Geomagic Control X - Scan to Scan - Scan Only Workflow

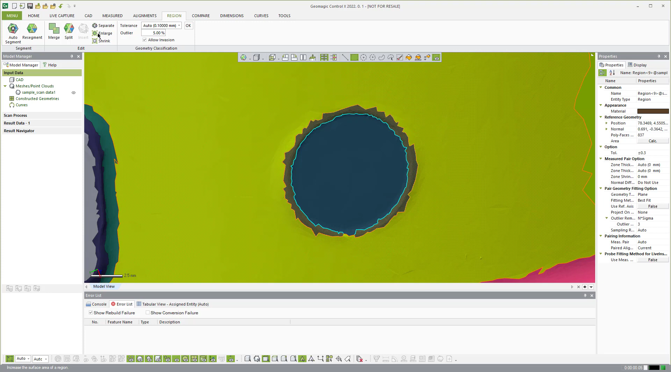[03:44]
this is kind of another shortcut so that way that data doesn't end up as part of that cylindrical calculation and in here this flat plane is wrapping around
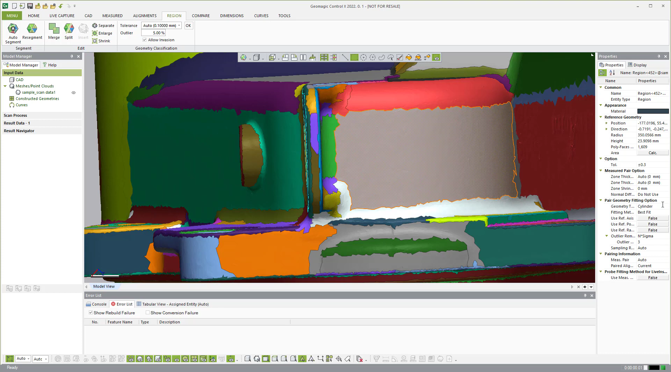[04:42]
it when you go use it over in the inspection world so over here you can actually say I want this to be a plane and it'll override
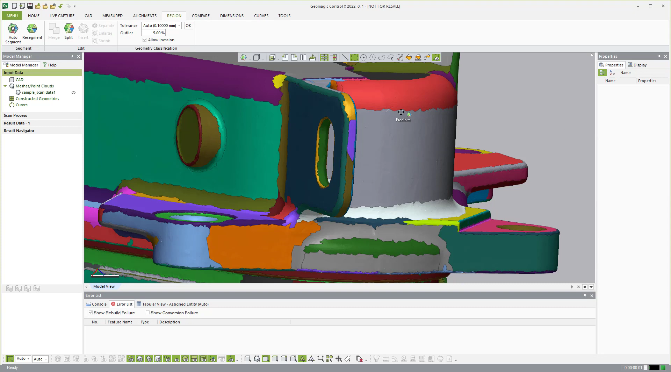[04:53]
whatever is there so if you click on it now it's a plane right so over in the properties you see here that also says cylinder
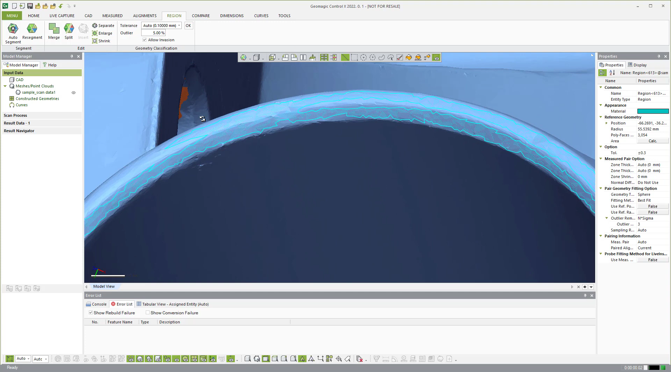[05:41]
I'm looking at it right now just identifying where these areas kind of split off so I can come over and instead of doing what I have done so far I can use the paintbrush and use that paintbrush to insert
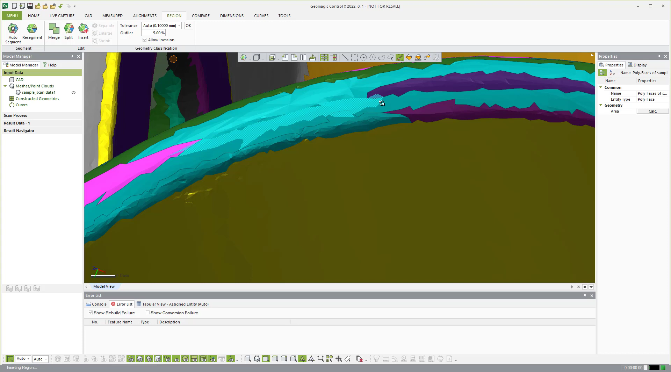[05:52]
and kind of break this this region away from the others and
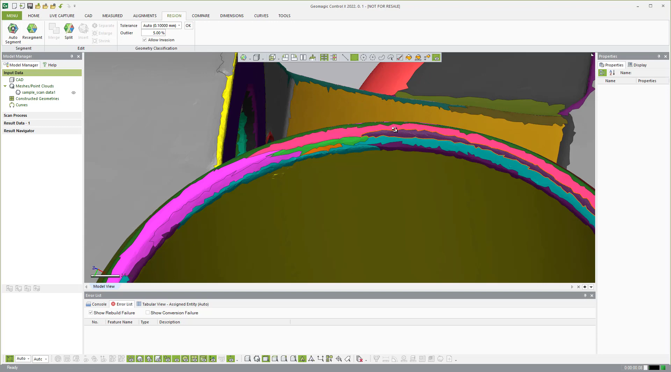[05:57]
now if you see I if I click on that one it's kind of mostly that flat area and
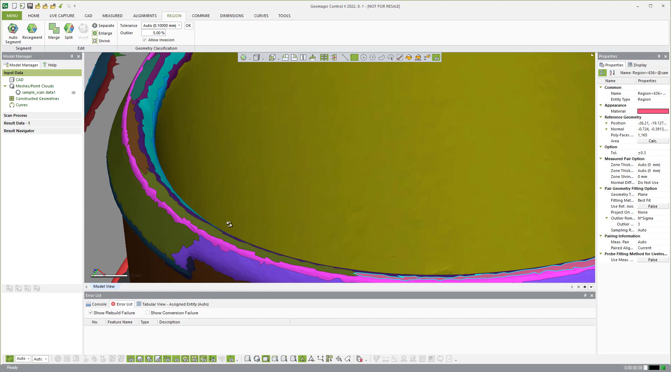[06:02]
then I can click on the others that would also belong to that area and let's just go ahead and merge those together
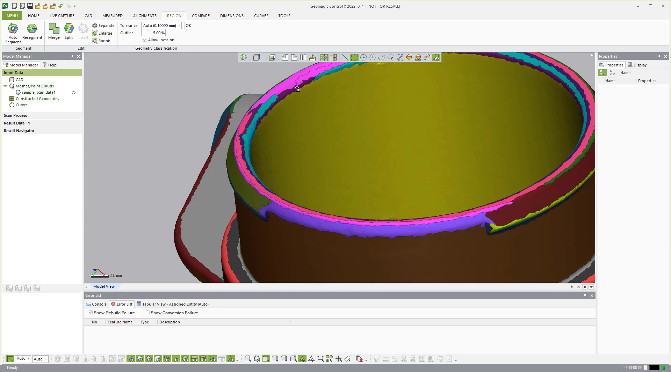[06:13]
and then there's another one that kind of wraps around the edge here too so in this case what I tend to do is like that insert that as
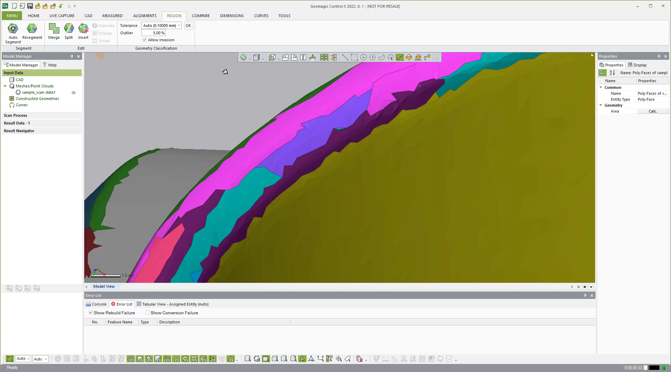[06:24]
its own grab this and that and then hit merge not perfect